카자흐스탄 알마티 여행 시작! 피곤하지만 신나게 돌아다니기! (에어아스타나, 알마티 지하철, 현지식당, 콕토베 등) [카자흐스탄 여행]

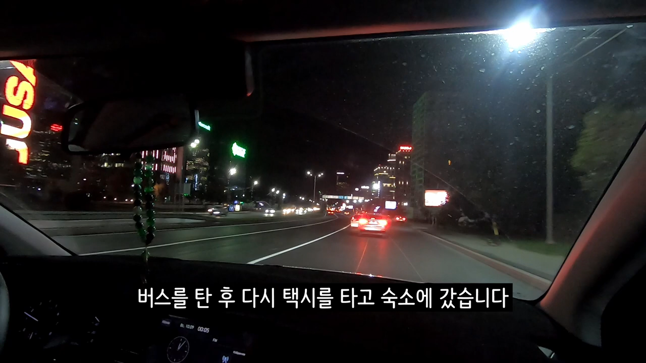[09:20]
그렇게 밑으로 내려가는 버스값 1,000T를 내고 버스를 탄 후 다시 택시를 타고 숙소에 갔습니다 밤거리가 많이 예뻤습니다 다음 편 예고